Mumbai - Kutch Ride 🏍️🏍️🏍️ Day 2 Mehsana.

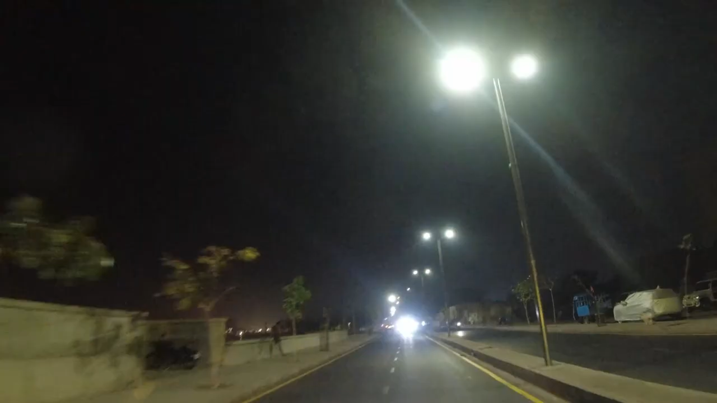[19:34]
So guys, हम लोग अभी अहमदाबाद क्रॉस कर रहे हैं। So this is the साबरमती रिवर फ्रंट, ये साबरमती रिवर है और ये इसका रिवर फ्रंट है जो काफी खूबसूरत बना है।
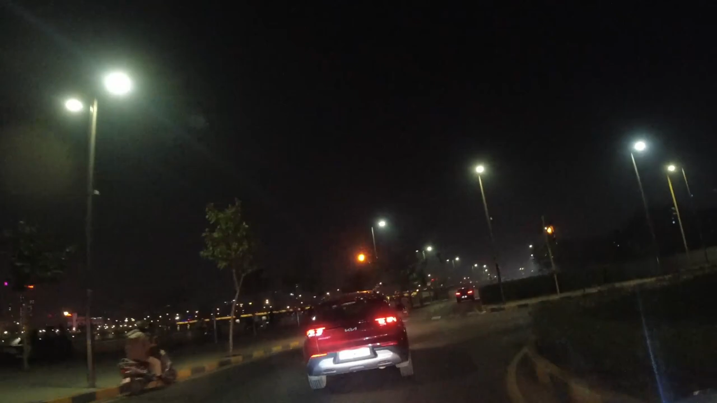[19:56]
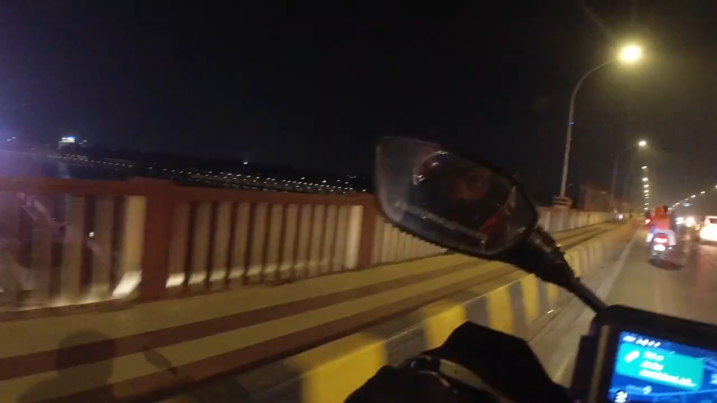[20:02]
सो गाइस वी आर क्रॉसिंग द साबरमती रिवर ये ब्रिज से, और ट्रैफिक यहाँ पे ना भयंकर है।
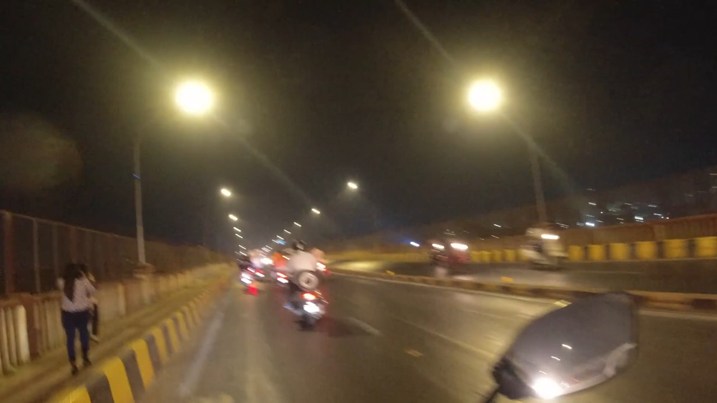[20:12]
भयंकर मतलब ट्रैफिक की तो हमें भी आदत है मुंबई से, बट यहाँ पे ना वो सेंस ऑफ रिस्पॉन्सिबिलिटी, ट्रैफिक सेंस वो नहीं है। दिस पीपल दे लैक इट, आई डोंट नो व्हाई, आई हैव बीन नोटिसिंग इट फॉर व्हाट सिंस द टाइम आई एंटर्ड अहमदाबाद।